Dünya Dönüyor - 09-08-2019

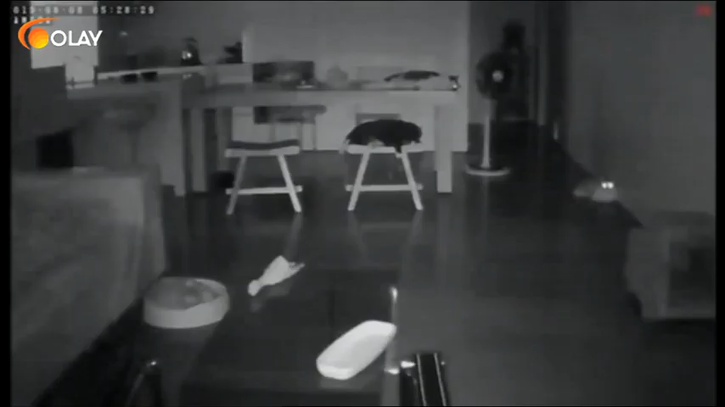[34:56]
Çünkü arkamda o güvenlik kamerasının karanlıkta kaydettiği görüntünün bir karesi var.
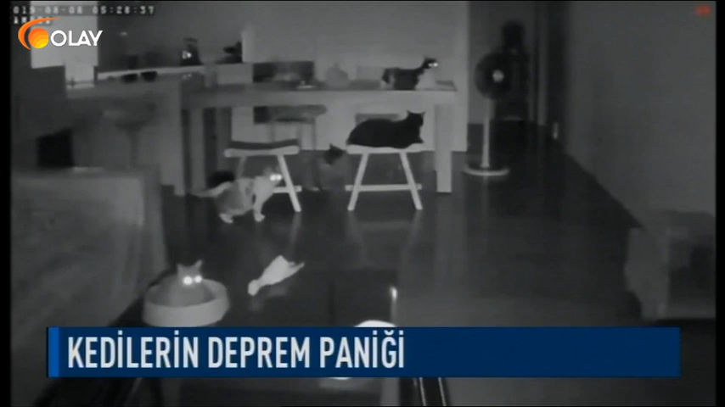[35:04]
Sadece bir evde yaşayan kedilerin depreme vermiş oldukları tepkiyi çok konuştu. Tüm dünya gelsin görüntüler ekranda. Efendim yaklaşık olarak parlayan gözlerinden 5 adet kedi sayabiliyorum ben şimdi ilk bakışta. Evin içinde dolaşan 6,4 şiddetin de büyüklüğünde özür dilerim bir deprem oldukça sarsıcı. O sarsıcı etkiyi de güvenlik kamerasında hissedebiliyoruz. Ancak onlar inanılmaz farklı tepkiler veriyorlar. Olay yerini terk etmektense birbirlerinin yerlerini değiştiriyorlar.